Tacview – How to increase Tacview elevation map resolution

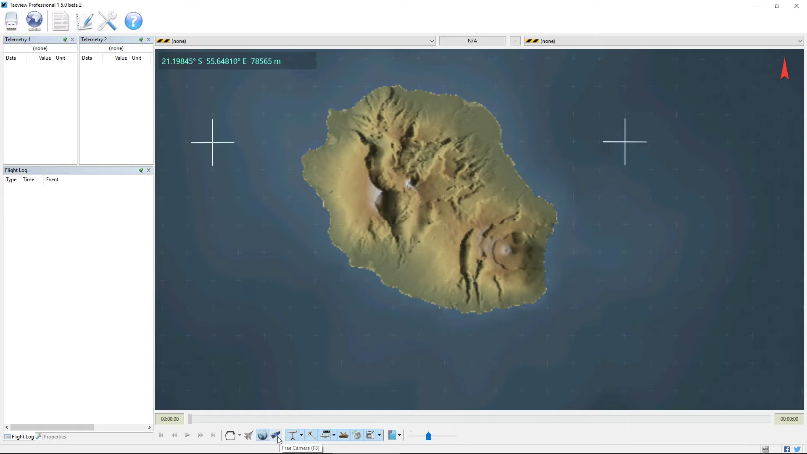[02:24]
Let's use the free camera around it. And we see the resolution has improved a lot. But we still have strange things like very smooth surfaces. It's because the NASA mission was not without any flow. And because of clouds and mountains, there were some measurement errors. So we can see like holes here and holes a bit everywhere,
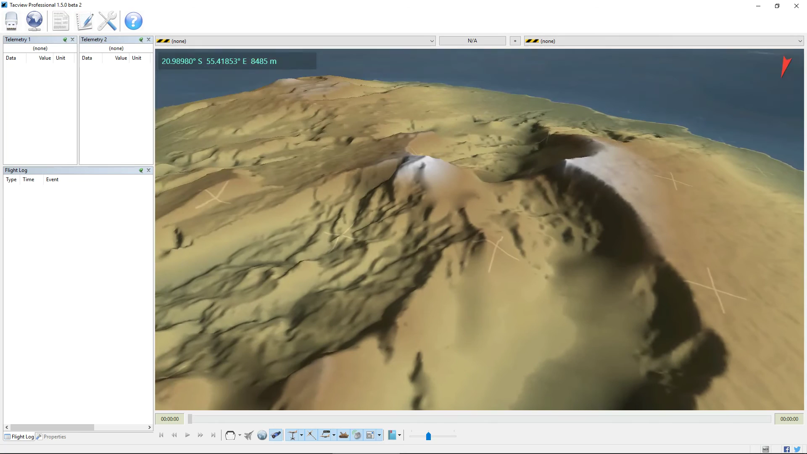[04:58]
You see, it's not perfect, like not yet like in real life, but it's much nicer than the default job provided by TagVue. But now there is another better way to even fill those holes. It's to go on Jonathan Differenty website.
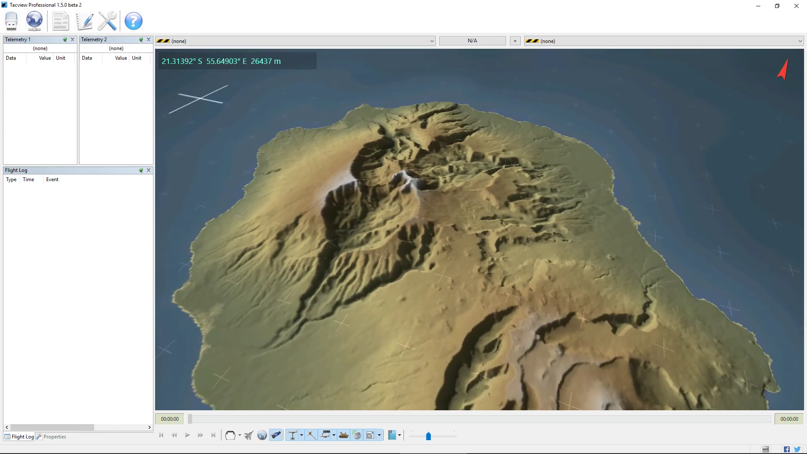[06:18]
And as you can see, even if you don't know the island, you can guess it's it's pretty dark in real life.